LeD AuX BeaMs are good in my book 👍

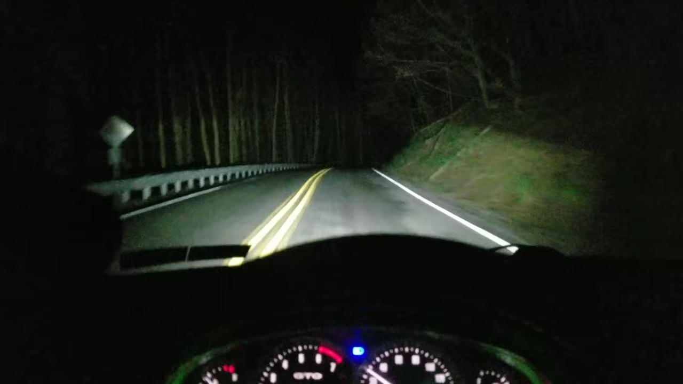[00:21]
These are the LED bulbs. I recently started using these. I had a lot of HID systems and they were nice and stuff, but these are so much more simpler. They came a long way. And so, this is my GTO. I literally had to take everything apart and put everything back together. These headlights are not correctly adjusted, so I got a big turn coming up here.
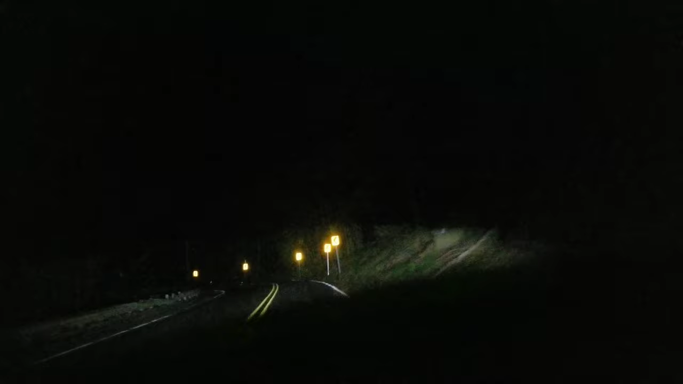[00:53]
Should we try some drifting? Ah. But with the HIDs, I had a lot of problems with them and they flicker and you know, these, I've been using them on different vehicles. Holy fuck! Dude, this car rips though, man. Well, let me get back.
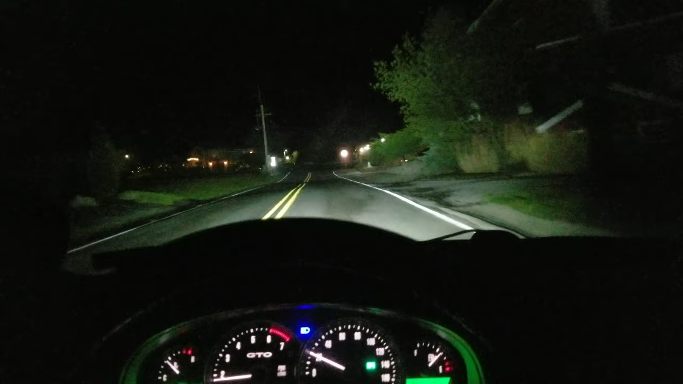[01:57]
So, I don't know what happened there, but yeah, we're on the road with them. And you can see how bright they are. Super bright. They came a long way. The old LEDs were shit. And the new cheap ones, like you buy on eBay and stuff, they're still shit.